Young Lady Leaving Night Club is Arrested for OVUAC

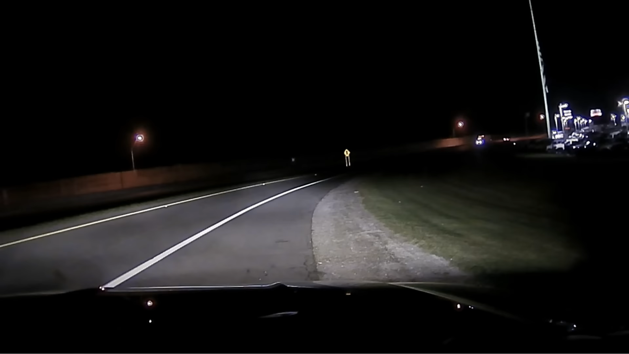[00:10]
On September 11, 2022, at 2.55 a.m., two deputies with the Miami County Sheriff's Office observed a 2007 red Nissan Altima traveling northbound at a high rate of speed.
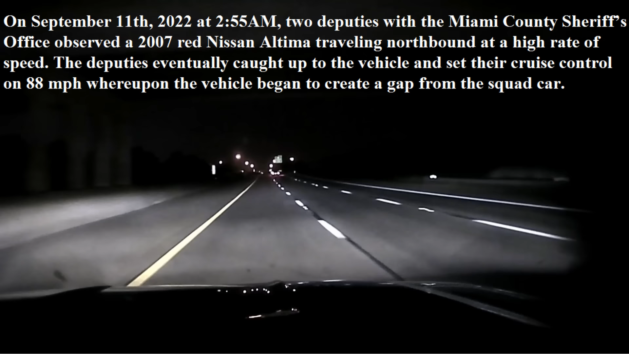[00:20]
The deputies eventually caught up to the vehicle and set their cruise control on 88 miles per hour, whereupon the vehicle began to create a gap from the squad car. The deputy then activated his emergency lights, pulled over the driver near mile marker 76 in Concord Township,
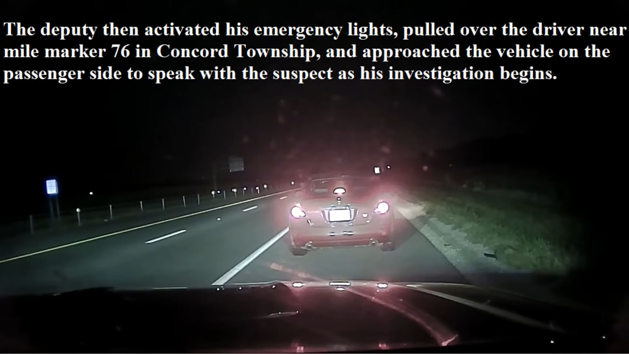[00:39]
and approached the vehicle on the passenger side to speak with the suspect as his investigation begins.